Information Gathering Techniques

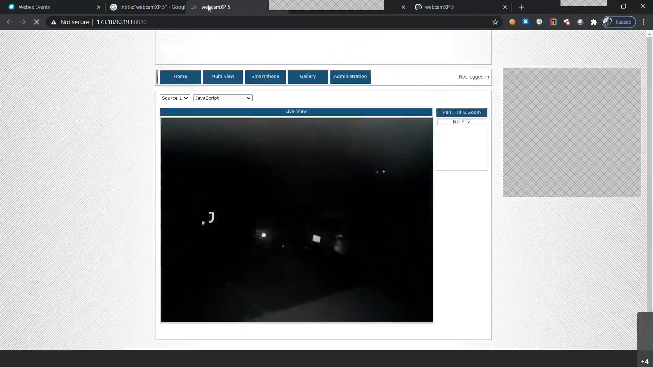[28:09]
Okay, so as you can see, this is a live webcam footage of a particular website. So if I wrote in title colon webcam XP5,